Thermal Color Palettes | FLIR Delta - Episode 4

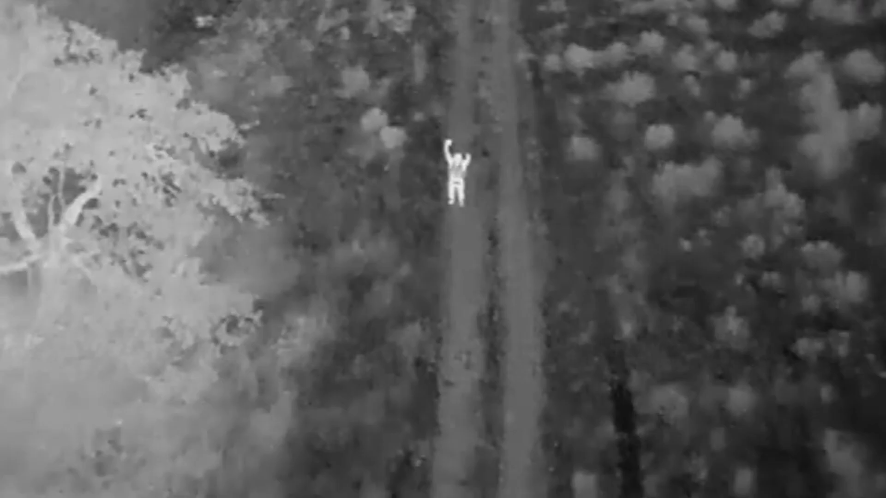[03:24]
But if you need to make decisions based on the imagery you're gathering in the moment,
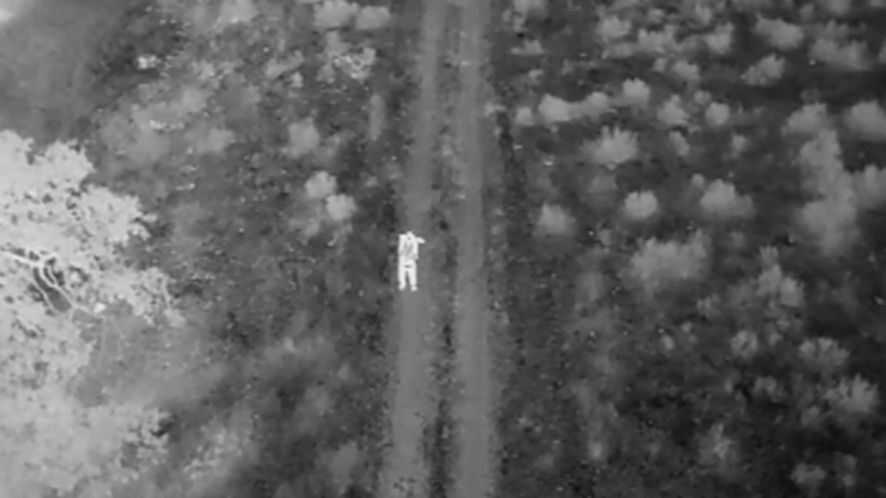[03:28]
especially in SAR missions, but also in applications like livestock and wildlife management,
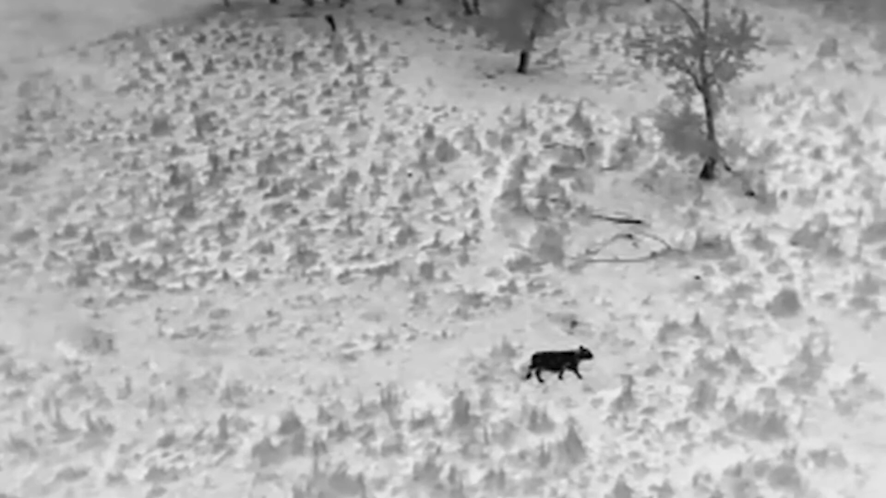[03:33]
your choice in color palette becomes much more critical, and high contrast palettes aren't the best option.